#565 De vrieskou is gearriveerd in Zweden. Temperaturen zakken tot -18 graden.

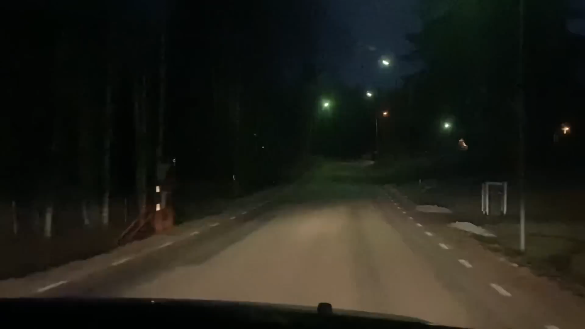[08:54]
We zijn weer thuis. Bijna. En het is nu 5 minuten over 4. En hoeveel graden is het? Min 8. Min 8. Dus zo donker is het al hier. Mazzel heb een nieuwe vriend.